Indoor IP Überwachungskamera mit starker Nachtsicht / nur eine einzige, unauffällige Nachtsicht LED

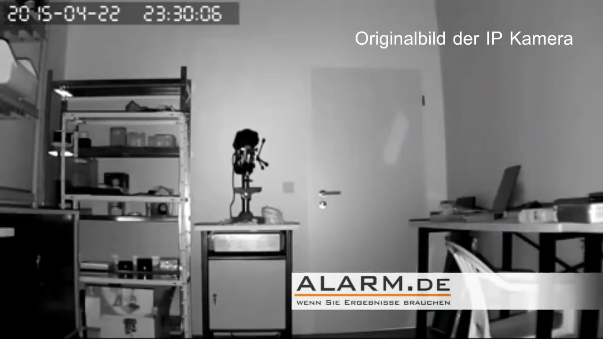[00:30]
Hier sehen Sie das Bild nun in der Nacht. Der Raum ist wirklich komplett dunkel, keine weitere Lichtquelle ist vorhanden. Die Tür ist ca. 6 Meter von der Kamera entfernt. Erwerben Sie das Produkt auf www.alarm.de